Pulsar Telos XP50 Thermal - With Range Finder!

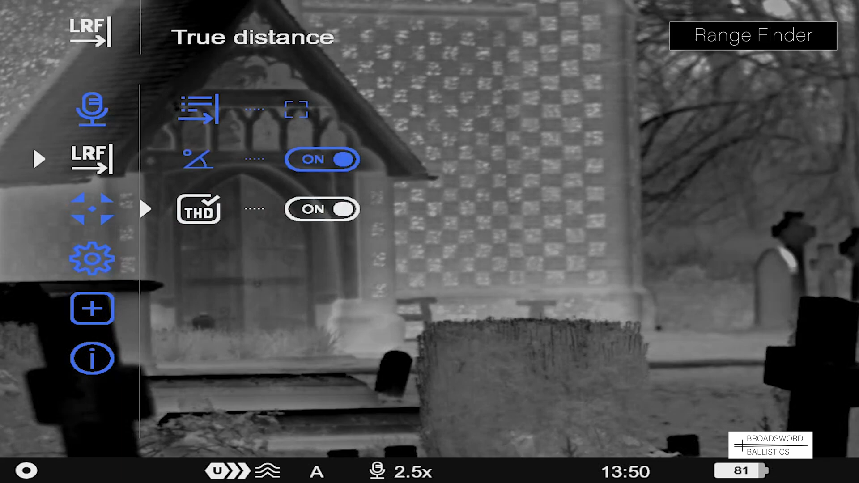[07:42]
and also the true horizontal distance as well.
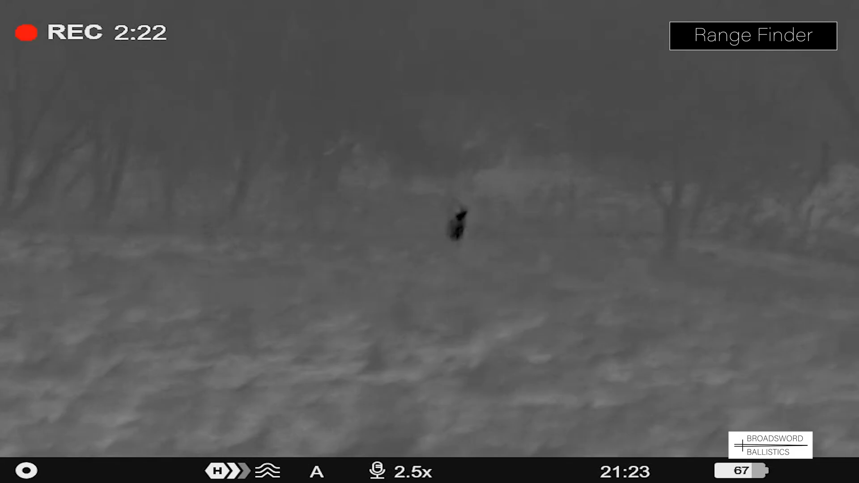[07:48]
Here we are up in Scotland, and a red hind appeared at the edge of the field. I wasn't really sure of the range.
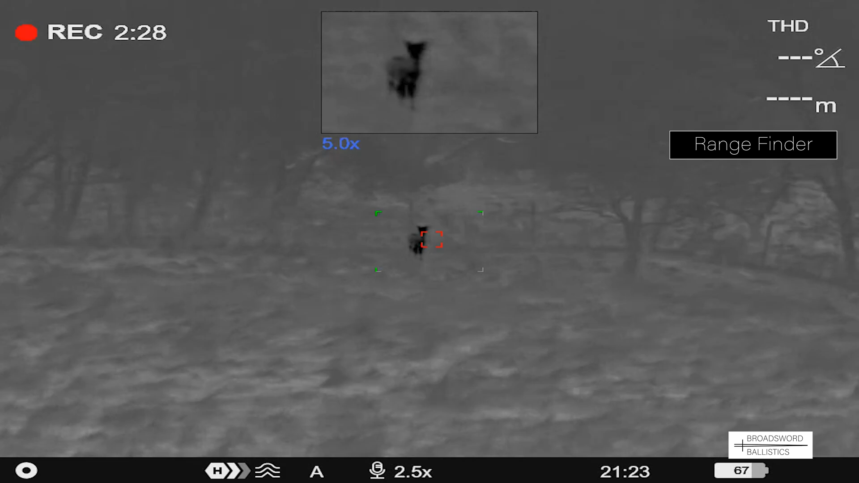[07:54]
It was quite dark in the evening. And we ping it, and you get five, picture-in-picture, five power magnification,
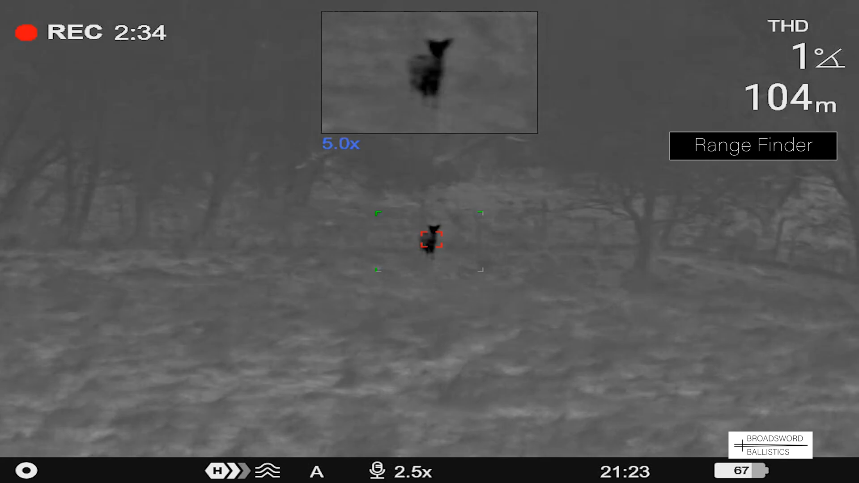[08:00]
and what we get there is 105 or 103 meters with a one degree angle to the target, which is all really good information to have.
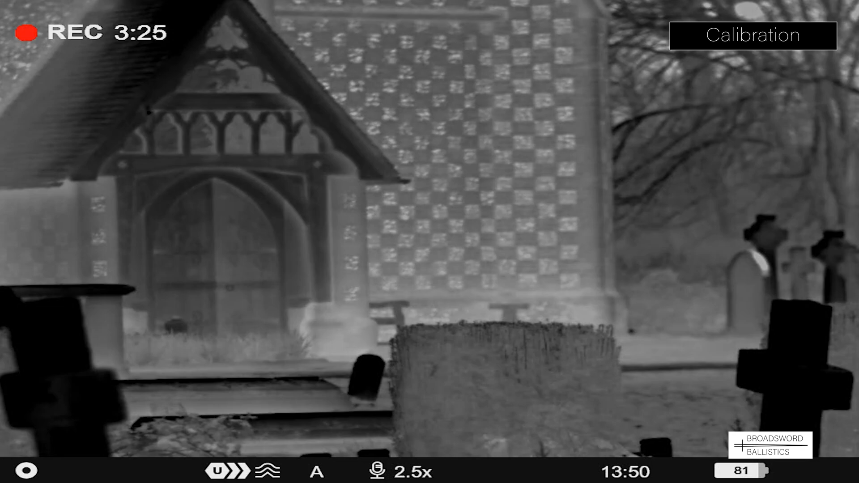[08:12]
As the thermal signature changes throughout the day, it's very handy. So you can use the calibration mode to change, and you have settings of automatic, semi-automatic, or manual. Well, there you go.